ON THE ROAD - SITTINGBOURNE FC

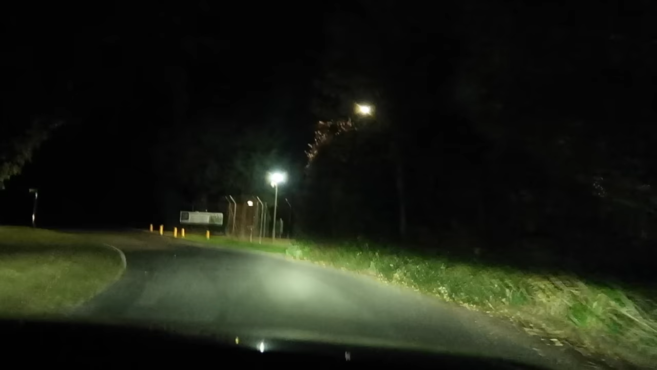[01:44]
It's all their fault. In fact, this long and winding road doesn't lead to your door, but it does lead to Sittingbourne FC if we chuck a left here into the car park. Upon arriving in the car park, I didn't see that we had to pay, I hope, so that's good.